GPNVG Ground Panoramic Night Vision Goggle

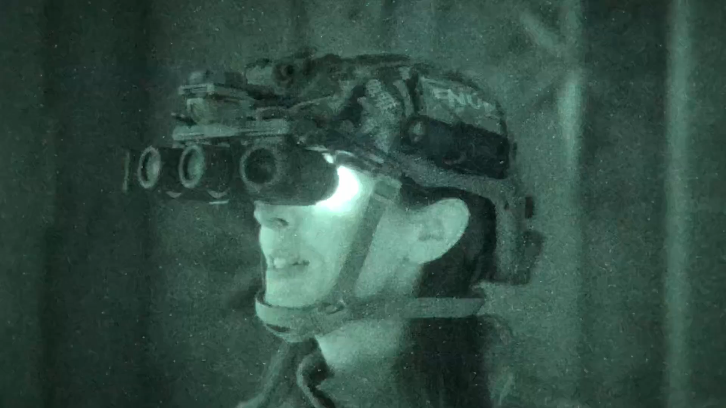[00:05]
these are so awesome what's up night walkers today i've got the l3 harris gp mvg
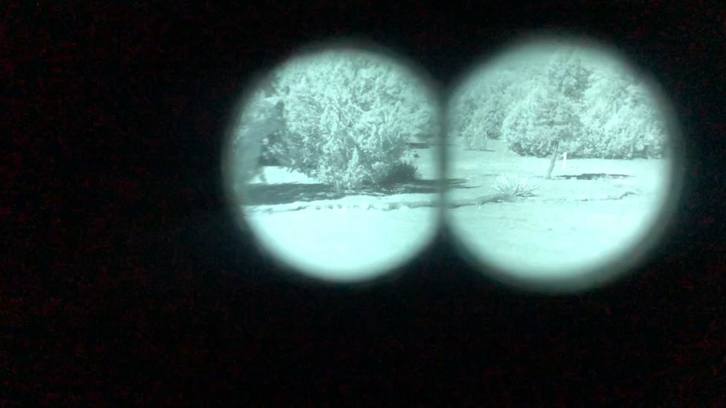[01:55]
that you see between them once you get the device right up on your eyes it's really not noticeable you know
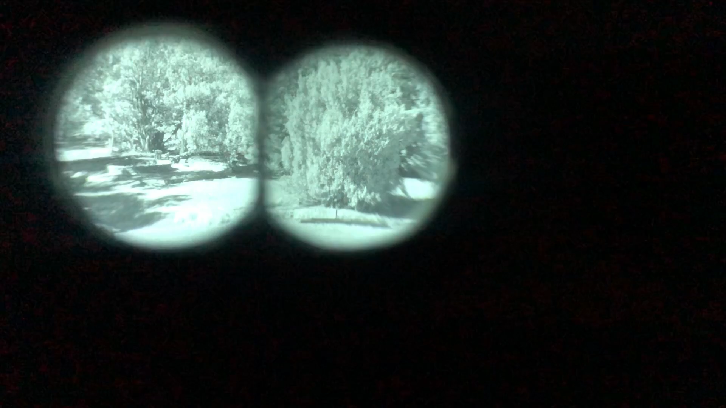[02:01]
the two images do blend together very well and it's it's pretty much a seamless deal you know the way I got to get the camera behind here it's a bit more noticeable but to the eye it's really not that bad